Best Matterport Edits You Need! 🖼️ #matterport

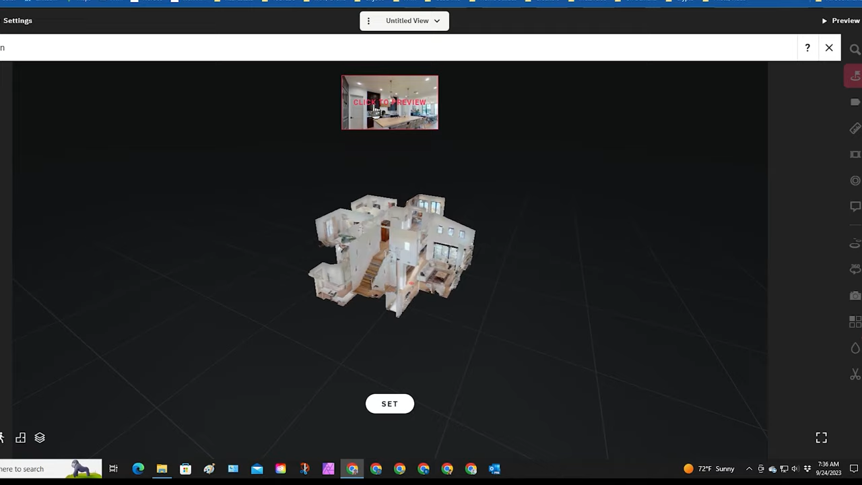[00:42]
Everything looks good and then I pop out
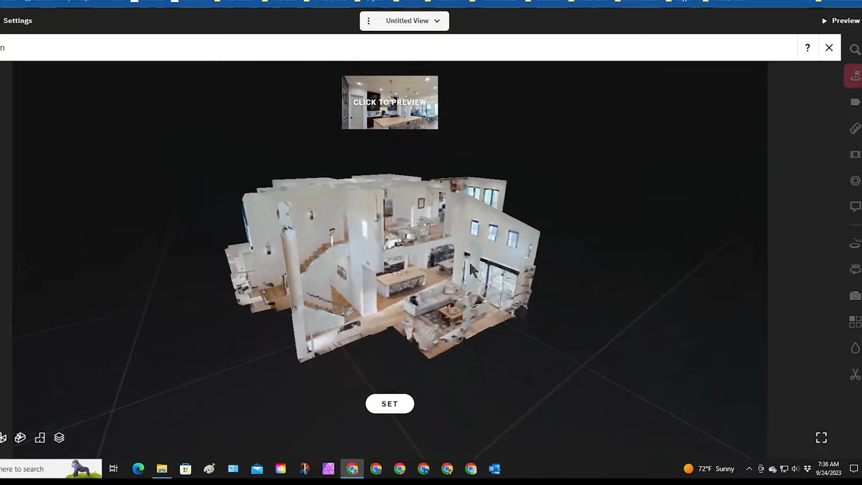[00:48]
while I'm in this position and I look and see if there's anything I want to trim out.
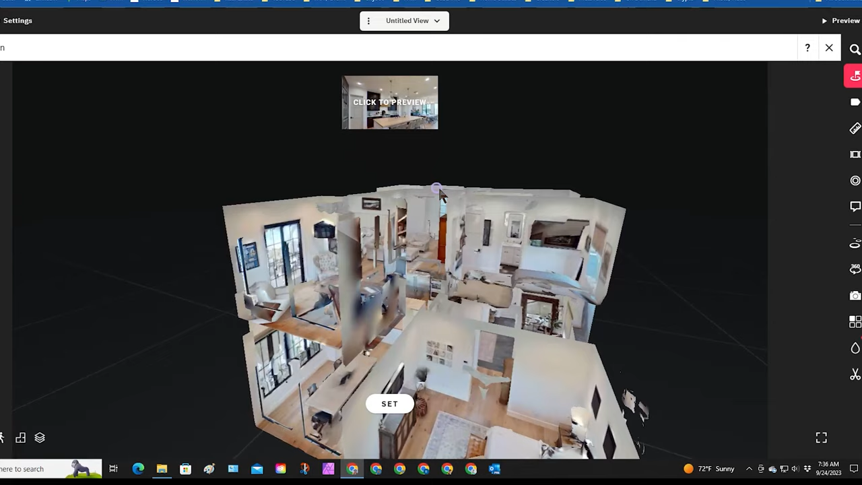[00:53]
So the dollhouse looks really good. So right over here I see right away there was a trim mist when we uploaded. So I am going to get rid of that right there. Go to my far right to the trim tool.
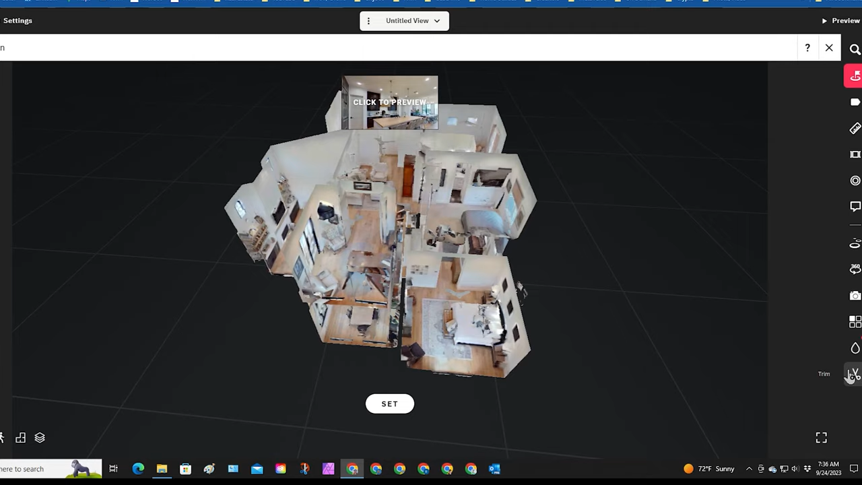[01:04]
So on the top here you got your top view. So straight down view.
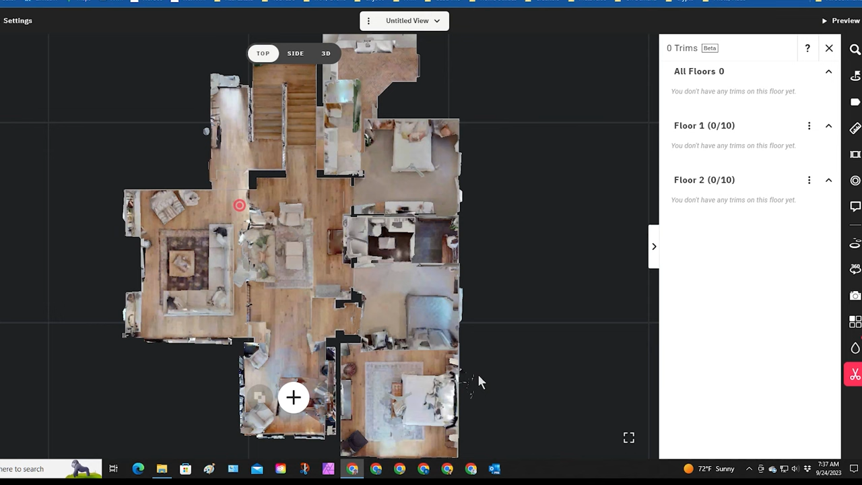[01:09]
I can see that where I need to trim over here. So when you hit the side,
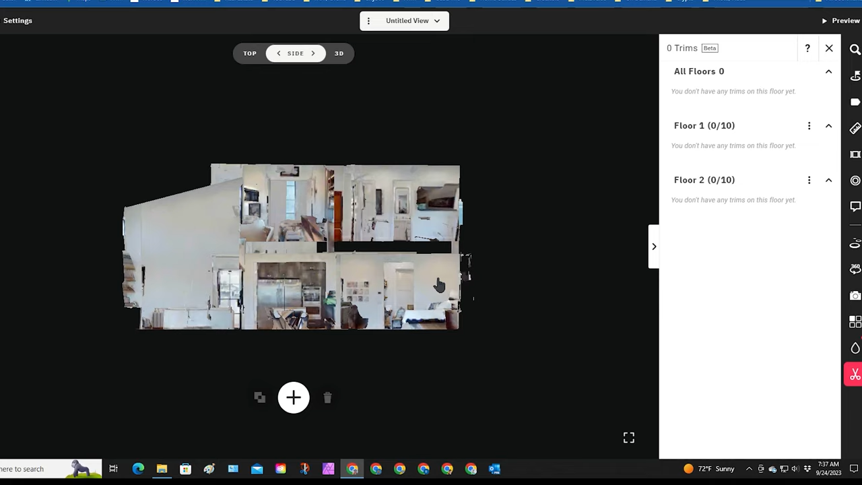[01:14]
you get the exact side of what you're looking at and there's another way to see that trim and then you got the 3D and then you can move that around and basically it's the dollhouse.
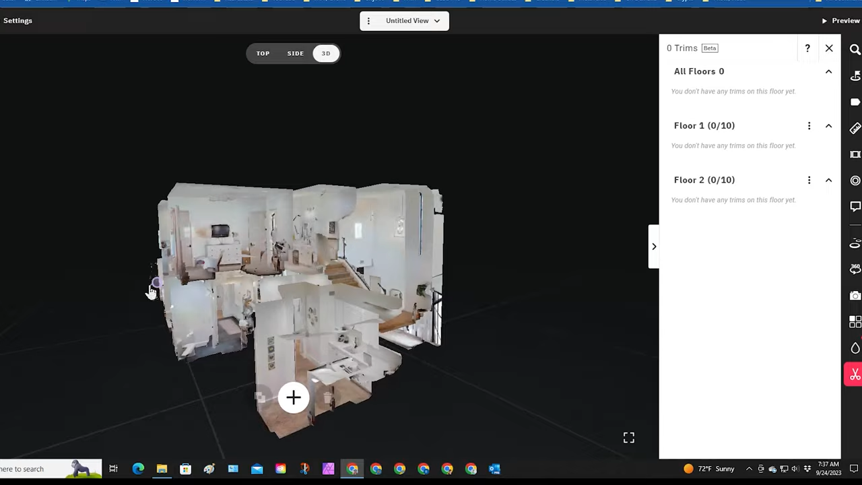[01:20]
Because it's right there, right on the side, I'm going to click side and then I am going to trim right there. So you go to the plus side and then you have three different position,
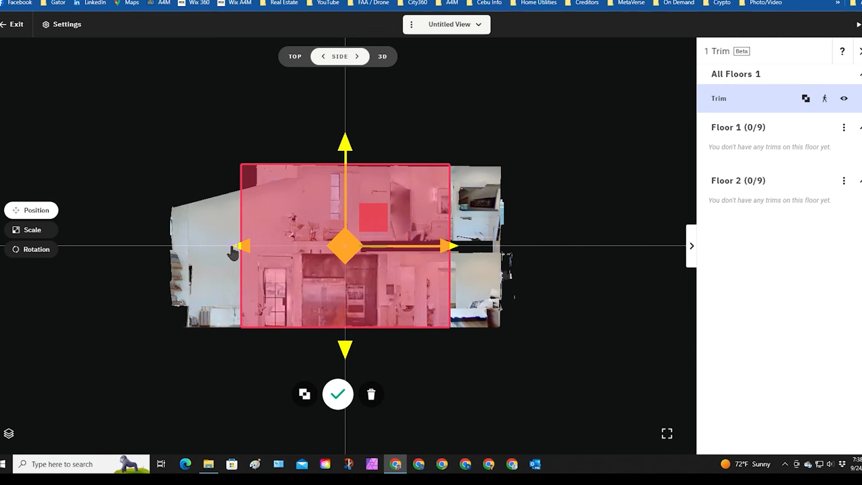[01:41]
scale, rotation that you can turn this box into. Right now it's position. So it'll just move left and right. For some reason it is not clicking. So we will hit scale. Scale is obvious. It makes the size a little bit different.
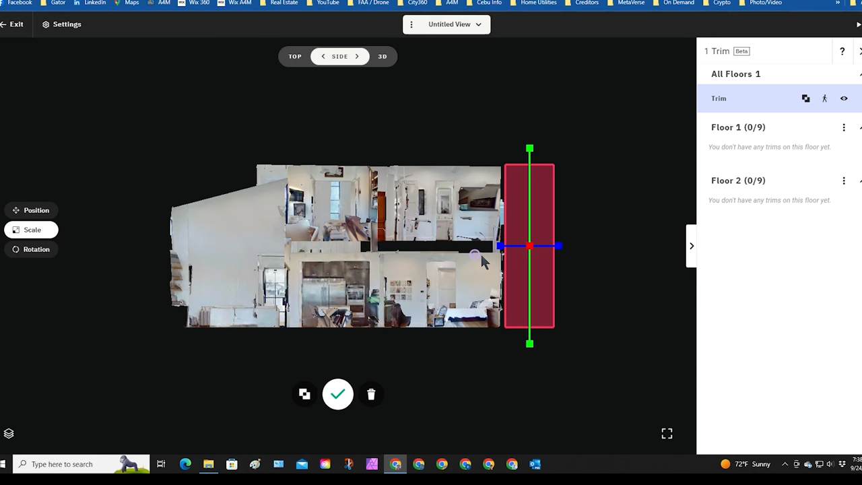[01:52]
And instead of the position, for some reason position wasn't letting me move. Obviously position is moving the whole thing. Let me try position one more time. See if it'll let me now. There we go.
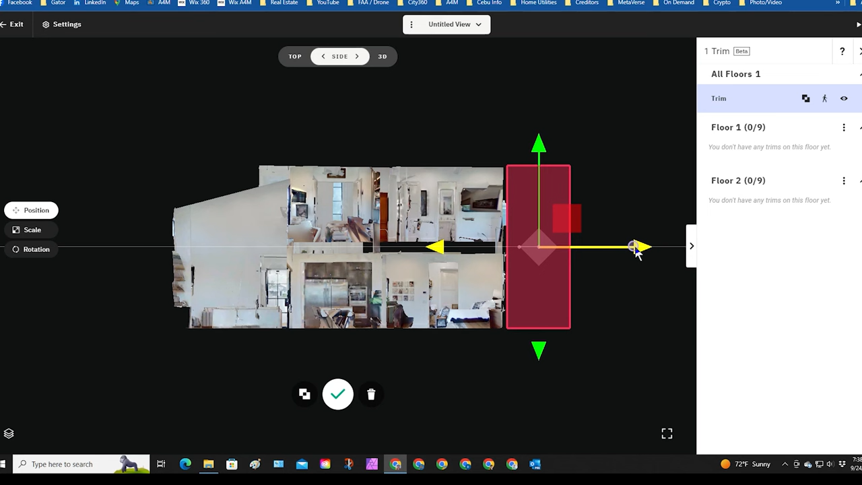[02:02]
So position moves the whole shape of the box left, right, up, down and it's clicking back there. So I'm going to do scale. Perfect.
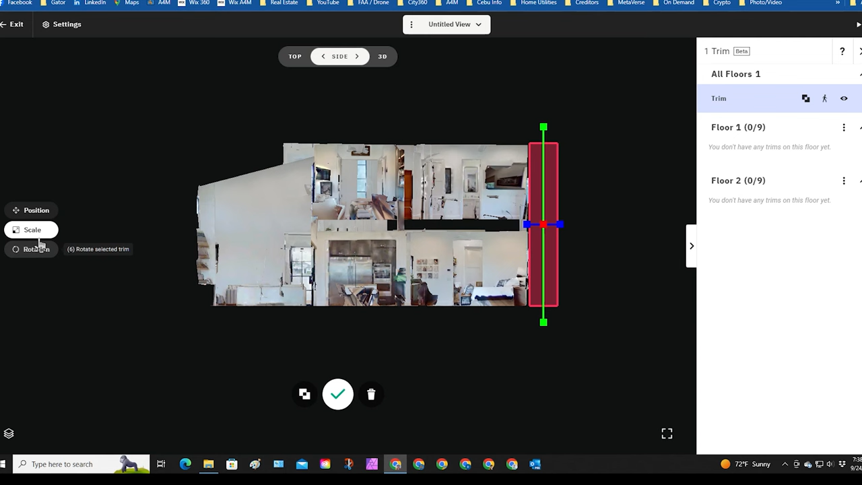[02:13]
And then rotation. If I want to rotate it one direction or the other, just trim it off to make it look good. You got the rotation that can get that specific.
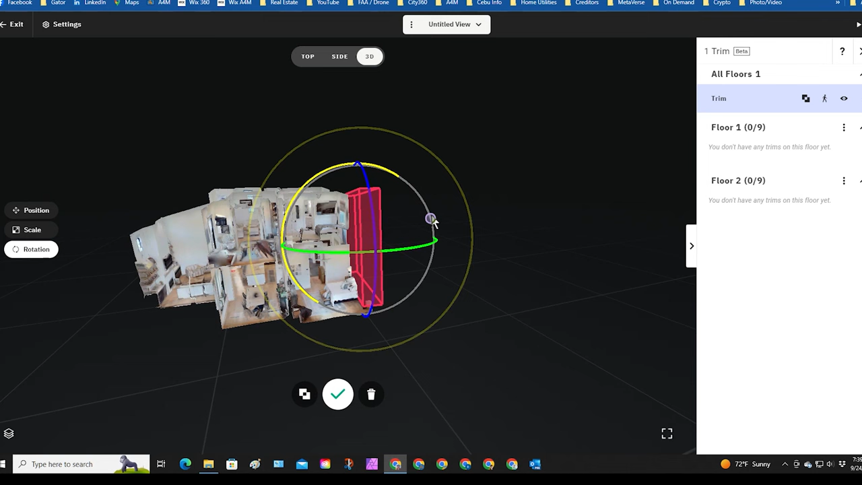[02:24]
Alright, I want to go back to 3D. Make sure I didn't crop off anything too much. I'm going to hit this check mark. Makes that disappear.
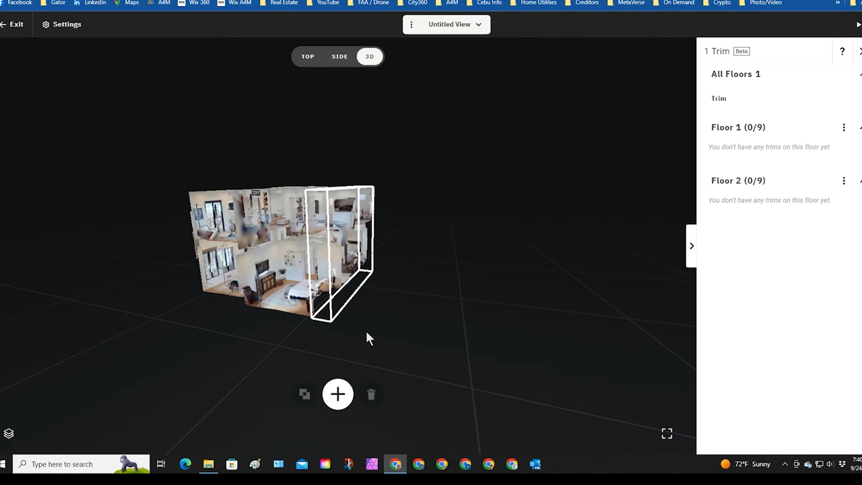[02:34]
And it looks pretty good. The next thing I do is I go to the side.
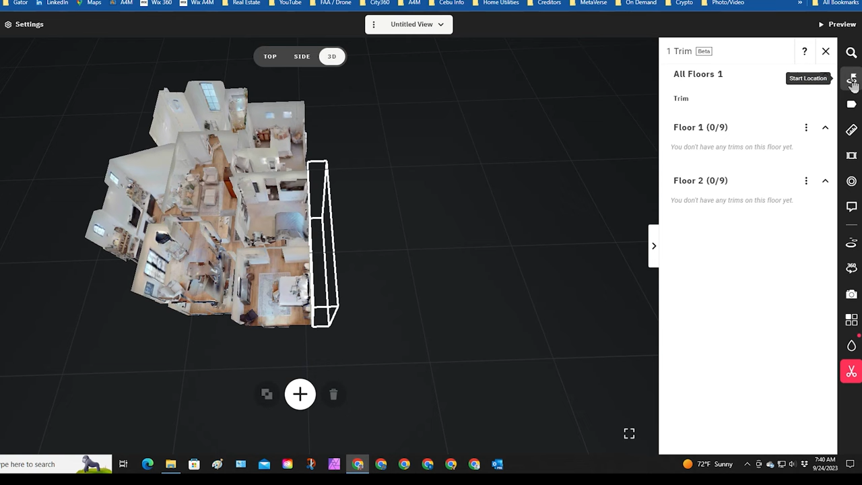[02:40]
This specifically, they just wanted the straight up Matterport. So we're going to skip all this information and then go to 3D scan. A really good thing is how different levels that you charge. One is people just walking through.